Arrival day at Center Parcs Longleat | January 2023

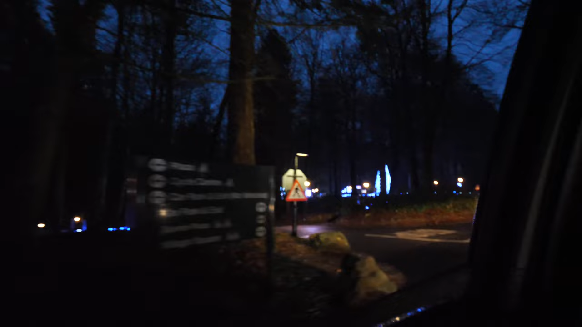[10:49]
car park there's even more christmas magic is there a nicer